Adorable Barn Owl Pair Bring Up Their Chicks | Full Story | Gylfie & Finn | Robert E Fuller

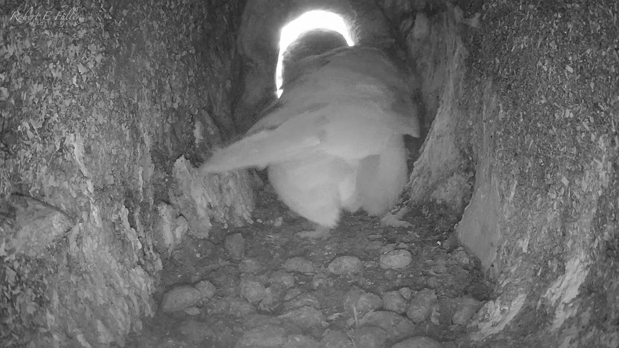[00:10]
They got together late last year spending most of
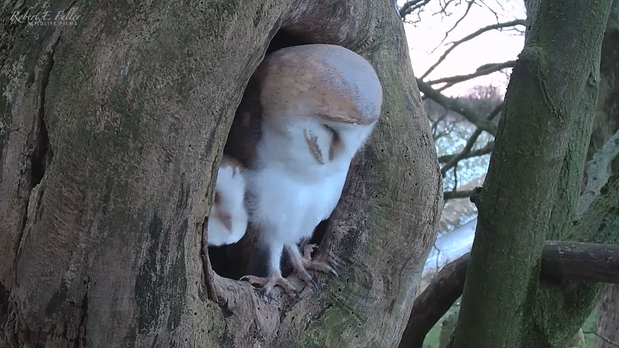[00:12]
their days in the ash dump but this nest has caught the eye of other birds.
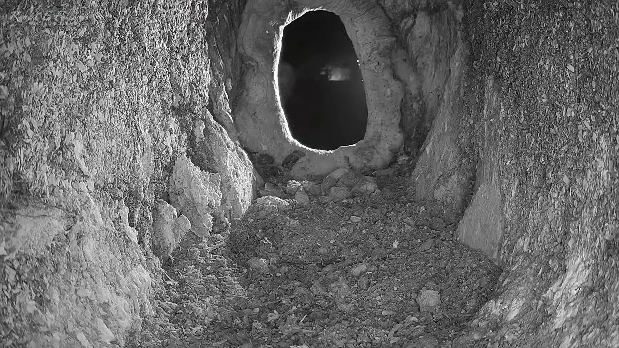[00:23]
Kestrels, jackdaws and tawny owls are all taking a look while the barn owls are away.
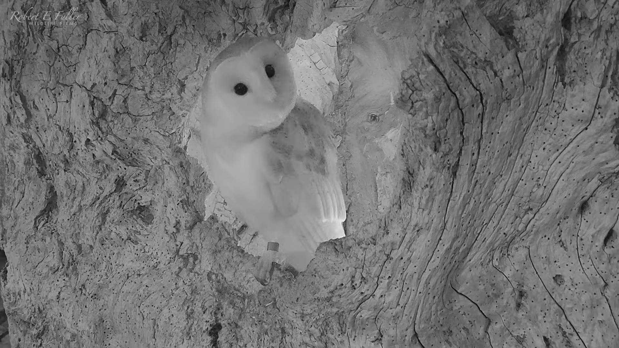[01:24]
As Finn sits in the entrance a tawny owl strikes
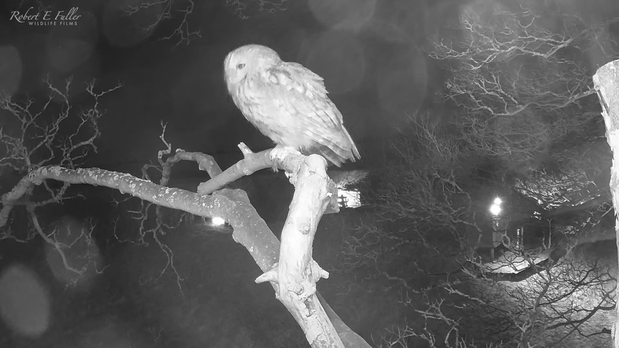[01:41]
a female that recently had two failed eggs and with no chicks to look after she's got a lot of time to defend her territory.
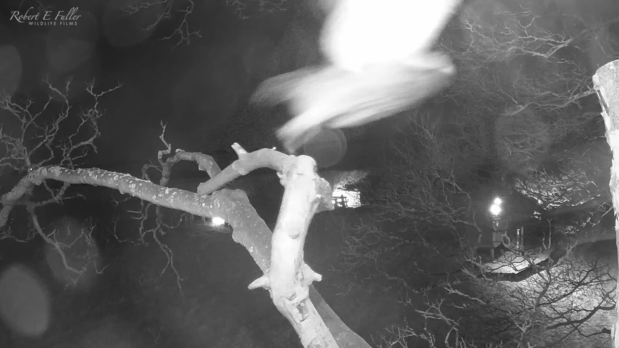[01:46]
As the barn owls relax in the entrance Luna swoops by again.
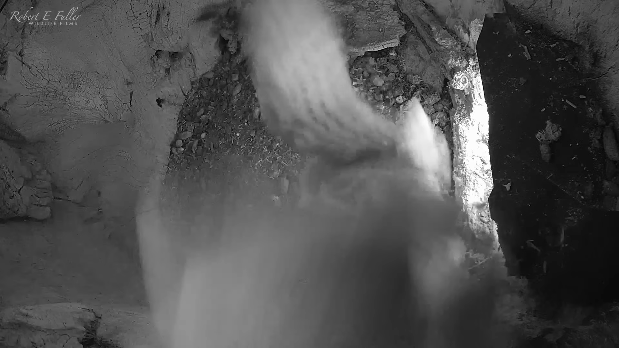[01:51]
Another night as the barn owls enter the nest, the tawny owls in hot pursuit.
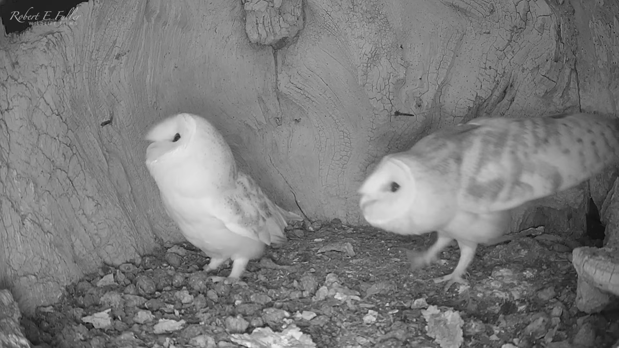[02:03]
Nevertheless the barn owls prepare for nesting.
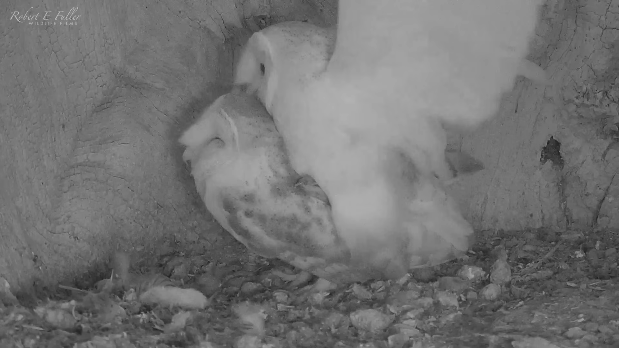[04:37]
Soon Gylthie reforms a nest grape and spends long periods of time sitting.
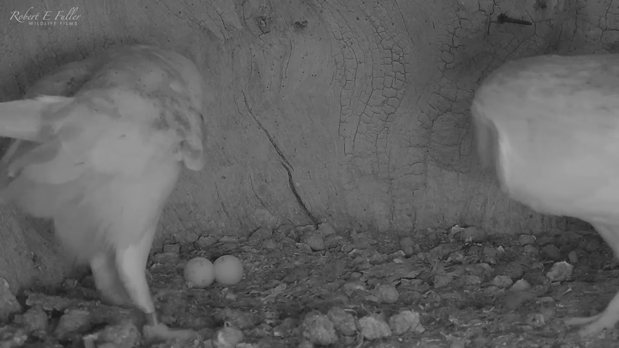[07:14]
Gylthie gently nuzzles him away and returns to brooding. Over the next few days he rarely leaves her side.
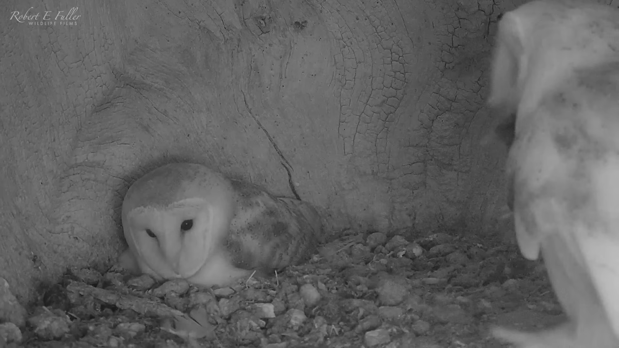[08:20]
He's working hard bringing in food around the clock. And spending his days standing guard over Gylthie and the eggs. But there's unwanted attention around the nest.
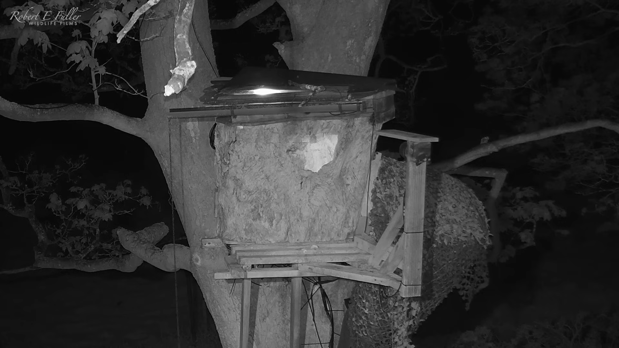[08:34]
The barn owls must be vigilant.
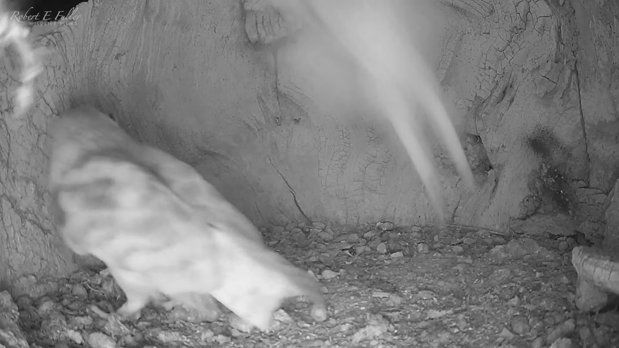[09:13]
But thankfully they keep the tawny owls at bay.
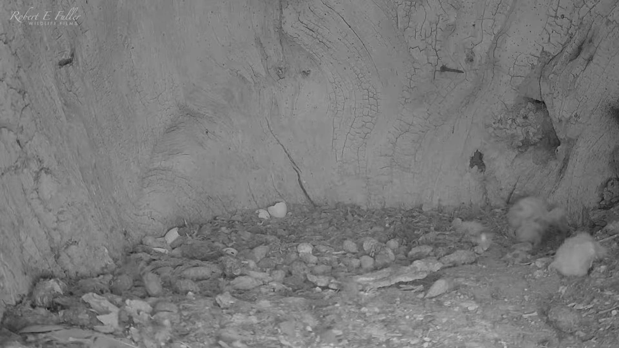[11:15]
Overnight it crawls away from the warmth of its siblings. And Gylthie doesn't seem to realise. At this age, chicks need constant brooding to keep them warm.
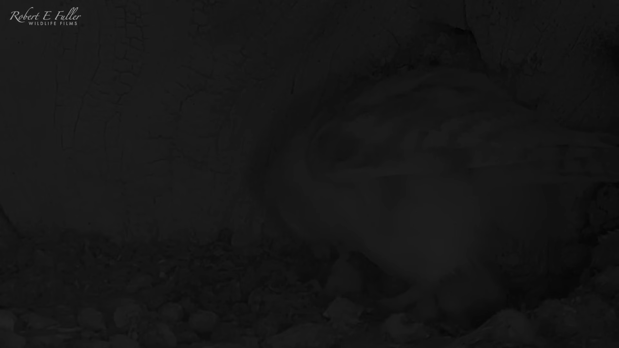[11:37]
By morning the chick has died.
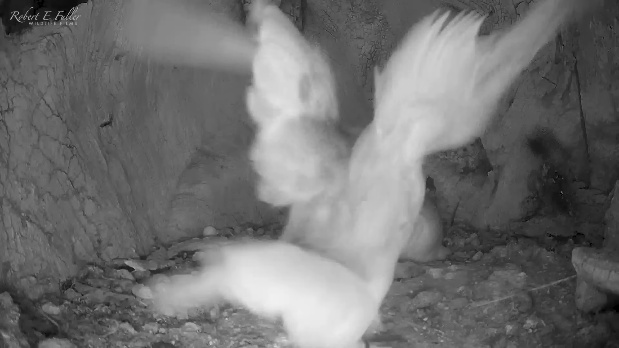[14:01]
Finn brings in regular food deliveries.
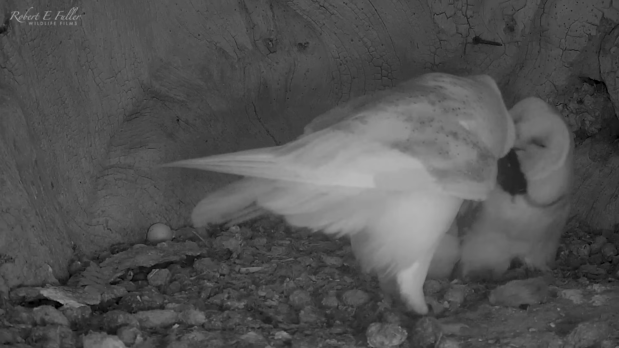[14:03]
He's really stepped up to the challenge of being a first time dad.
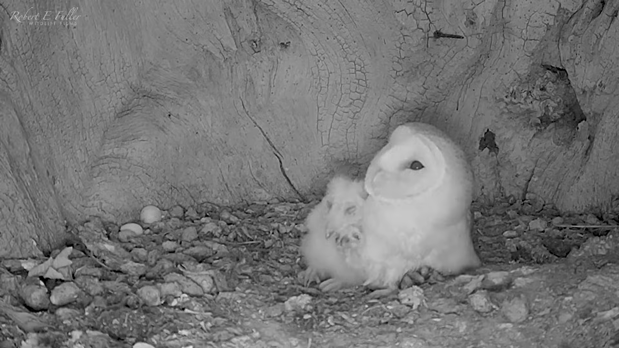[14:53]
But he seems healthy and he's very vocal. When Finn brings in a mouse, time is first in line.
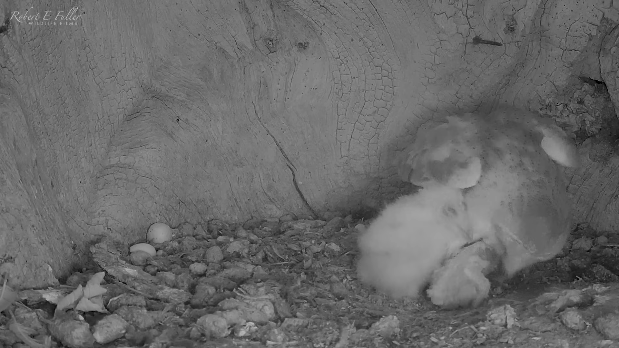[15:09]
He's got a healthy appetite and swallows it down whole. Now at 24 days old, time is covered in fluffy white down. His eyes are open now and he's becoming more mobile. Waddling around and stretching his surprisingly long legs as he begins to stand.
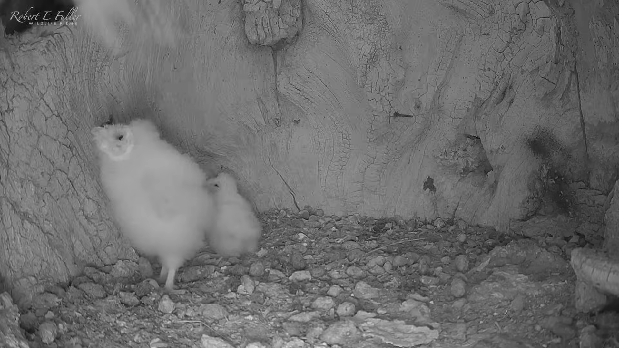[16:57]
But it's no easy task when tawny owls Bomber and Luna are constantly chasing Finn down.